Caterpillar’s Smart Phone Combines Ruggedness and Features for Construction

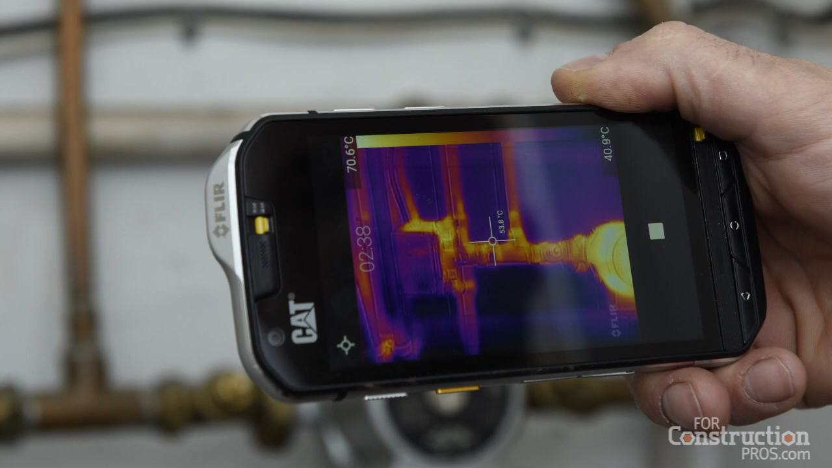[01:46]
On screen: scale top 70.6°C, scale bottom 40.9°C
A digital camera, a 13 megapixel digital camera, as well as a thermal imaging camera into the phone. Oh, okay.